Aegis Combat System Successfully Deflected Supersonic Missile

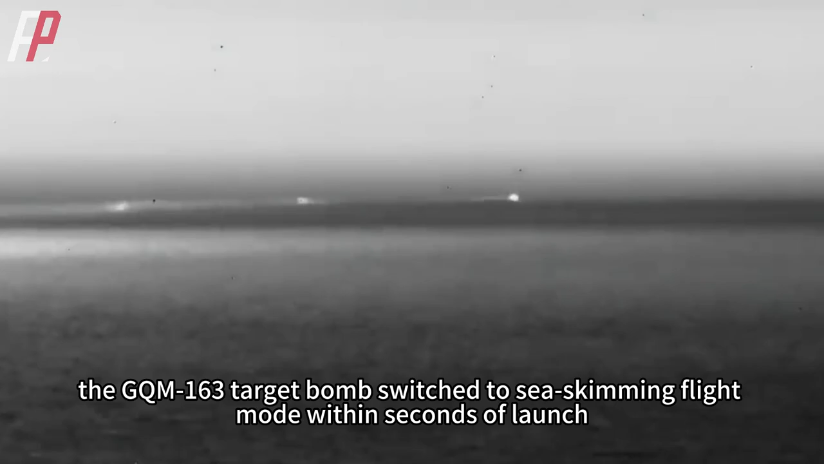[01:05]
and the camera was only able to capture small dots of light moving at high speed on the sea level.
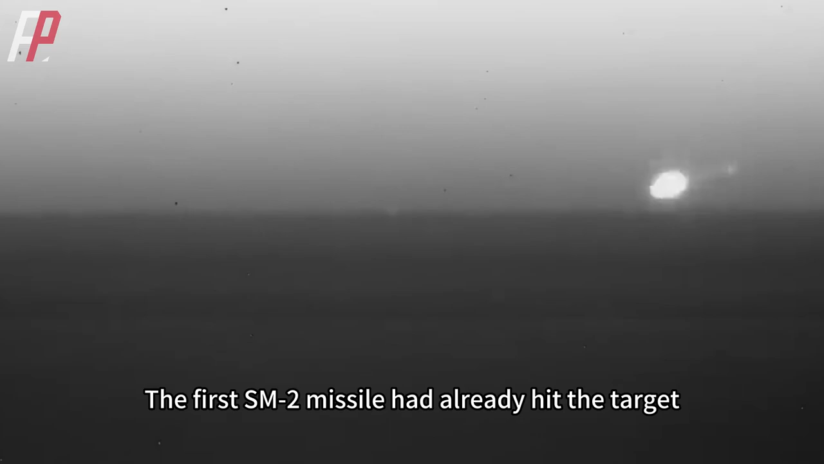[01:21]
The first SM-2 missile had already hit the target, and the second had to chase the target that had been turned into pieces because it lost its target.
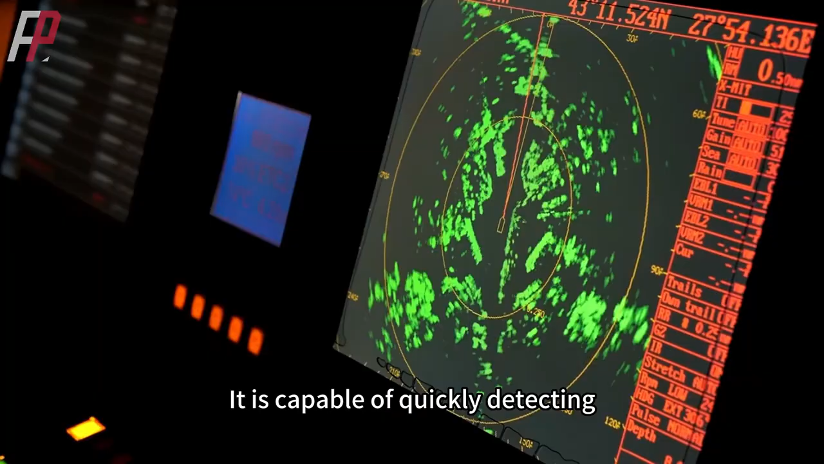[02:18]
It is capable of quickly detecting, classifying, tracking, and responding to a variety of incoming threats.